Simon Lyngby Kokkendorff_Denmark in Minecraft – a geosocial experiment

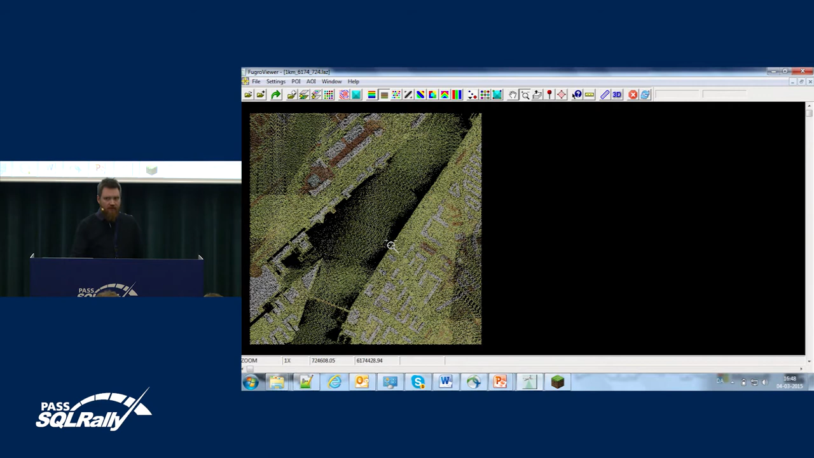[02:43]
We are talking about four points per square meter. And if I just give this a different colouring, you can see that each point is classified with something,
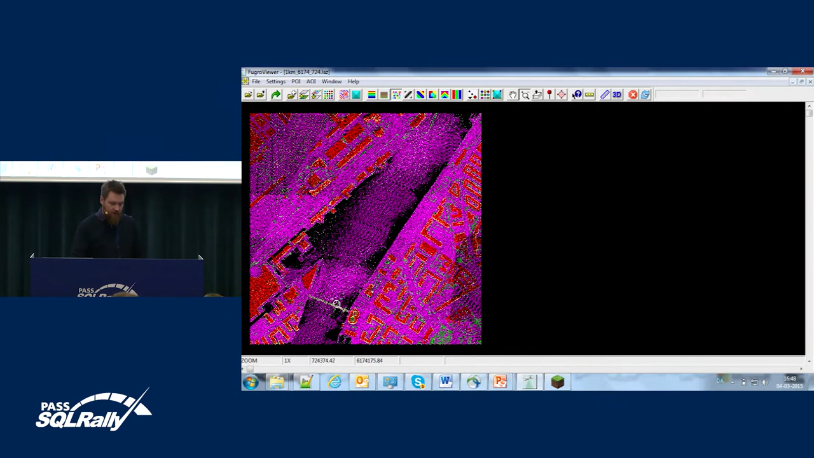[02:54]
and we can flip it into 3D.
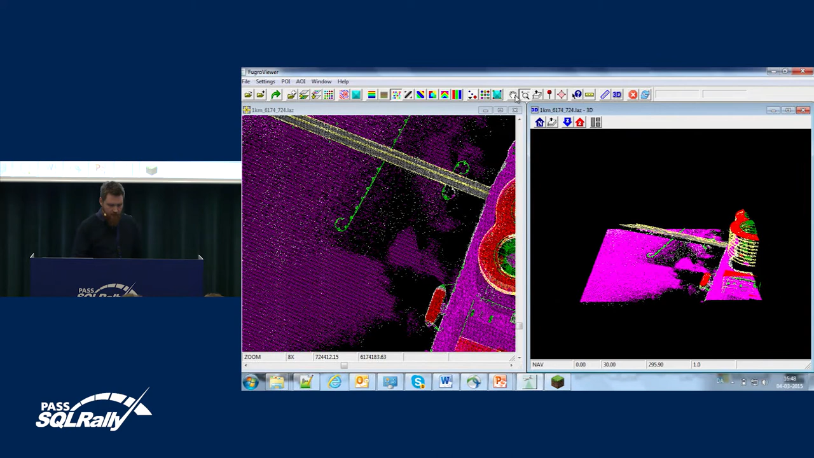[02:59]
As you can see, this very nice building here, I think it's a Gemini building, just across the harbour.
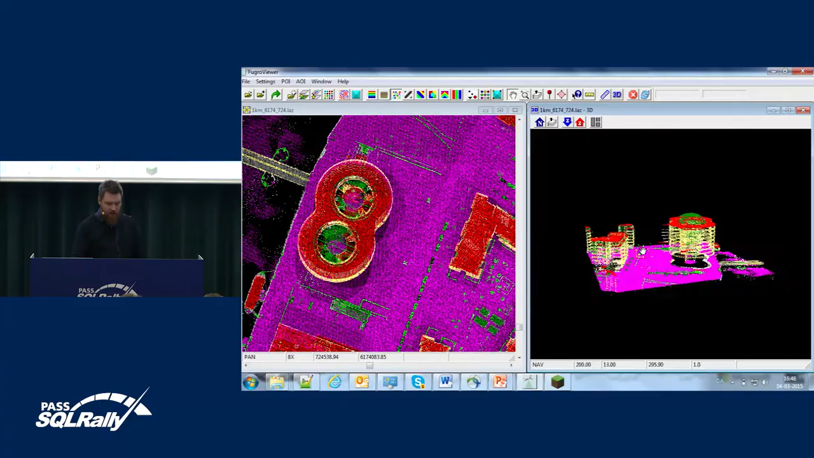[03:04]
So this is the data we are receiving now.
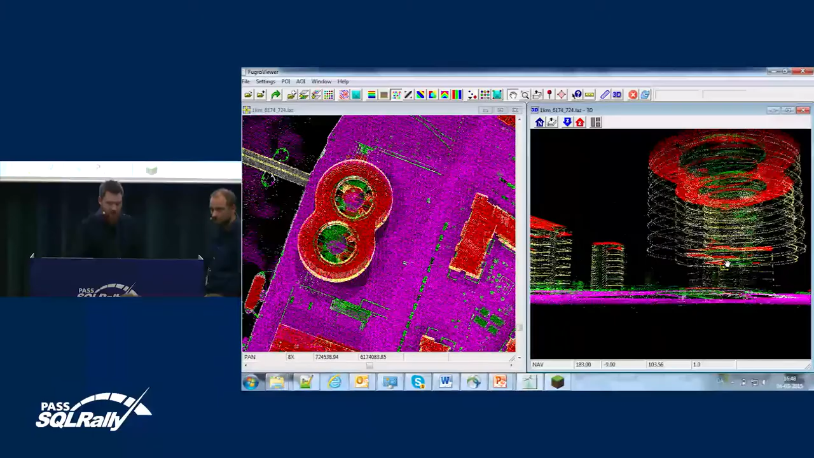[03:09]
We are doing analysis and we are quality controlling these data, and then we are publicizing them to users.